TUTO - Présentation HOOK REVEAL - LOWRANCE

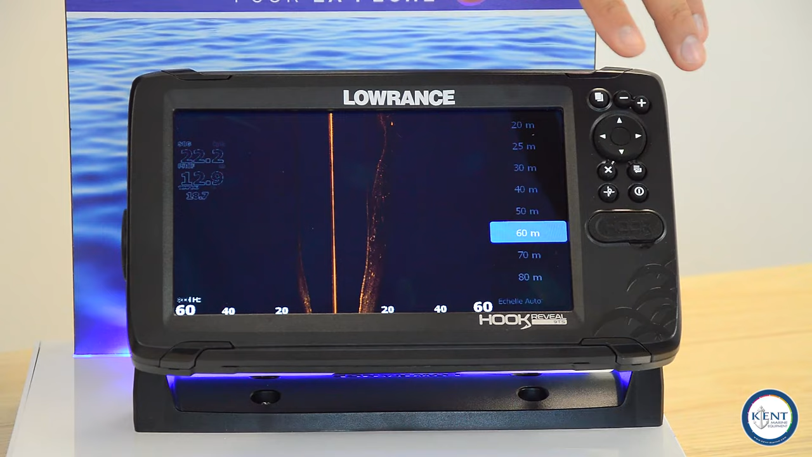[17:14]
à adapter en fonction de votre profondeur. Faible profondeur, vous ne pourrez pas atteindre les largeurs maximales qui sont 200 mètres sur des grandes profondeurs de type 20 à 40 mètres.
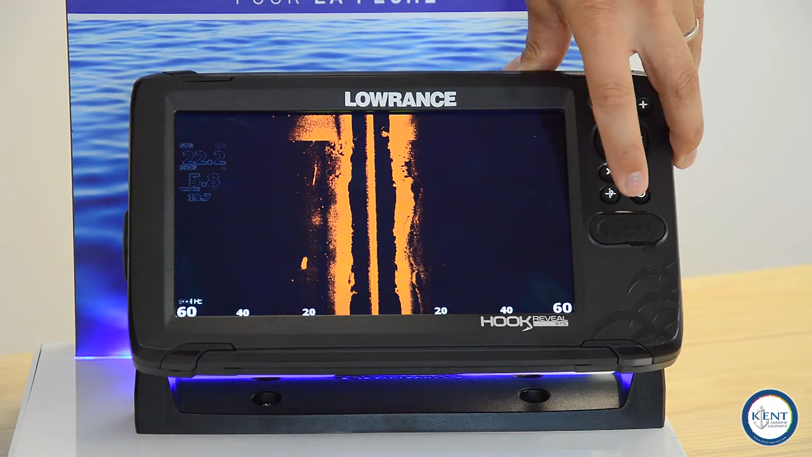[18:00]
Nous avons notre information de distance par rapport au bateau, nos coordonnées et enfin la distance parcourue depuis que nous sommes passés sur ce point. On peut toujours faire un repérage. Nous avons ici par exemple un petit rocher. Nous allons l'identifier comme ceci. Et enfin, on va changer de symbole par rapport à tout à l'heure.
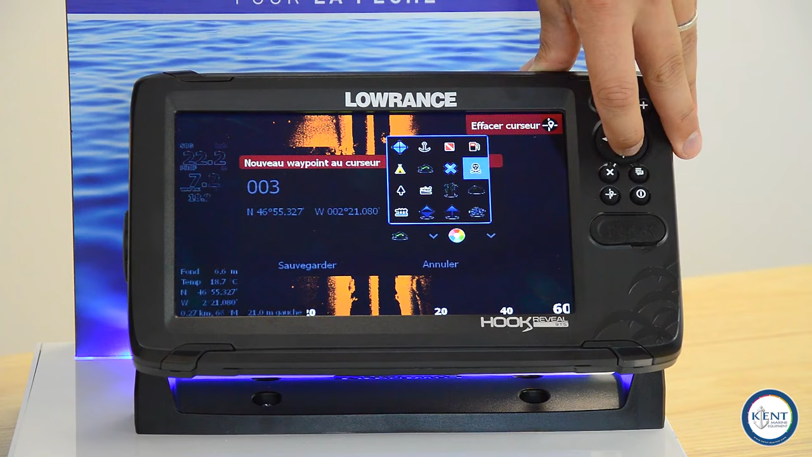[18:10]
On screen: depth 6.6 m, water 18.7°C
Hop, structure, point numéro 3. Sauvegarder. Et on va voir que tous nos waypoints, nous allons les retrouver sur notre page cartographie. Voilà, nous sommes sur notre page cartographie et nous retrouvons ici les différents waypoints sur lesquels nous sommes passés. Ici, notre rocher qui était juste là. Apparemment, hop.
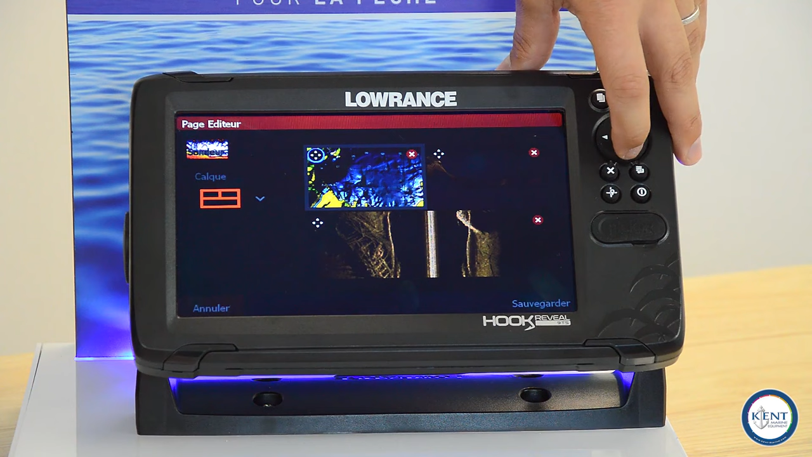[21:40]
Nous allons donc juste mettre du Structure Scan. On peut changer la disposition comme elle nous arrange. Et enfin, on peut déplacer les éléments comme on souhaite. Nous sommes satisfaits, c'est prêt, ça nous va. On sauvegarde et on valide juste ici.
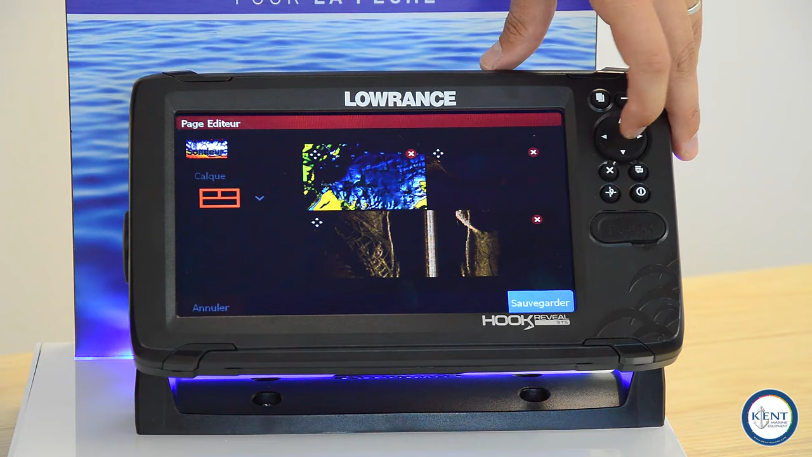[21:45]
Nous avons notre page et sur notre menu principal, la voici qui apparaît juste ici.
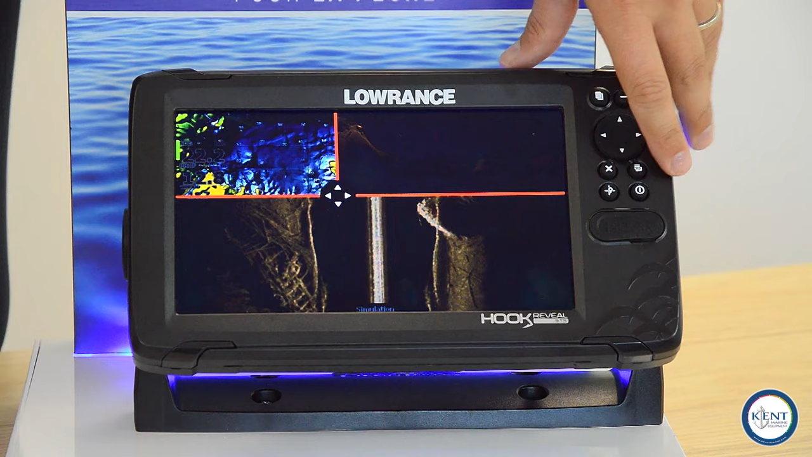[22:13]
On valide avec le bouton menu. Et voilà, notre page est prête. On vous parlait tout à l'heure des données overlay.
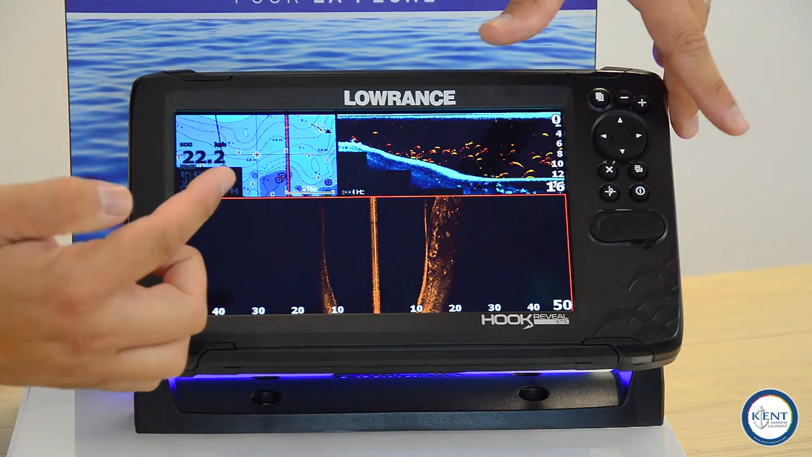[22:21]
On va pouvoir aussi les gérer et les personnaliser, toujours avec le bouton Power. Et enfin, éditer les calques overlay, comme ceci.